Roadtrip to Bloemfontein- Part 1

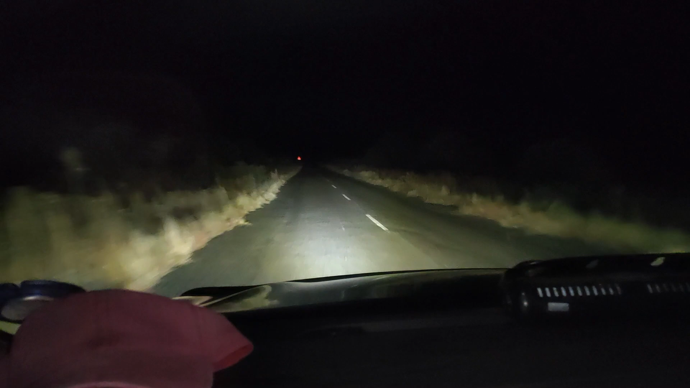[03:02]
this road is basically 70 kilometers of Uncle Harry's back road. It feel like we're in a rally car. In every light we see, it feel like someone's chasing us. But we're gonna make it out alive. Inshallah.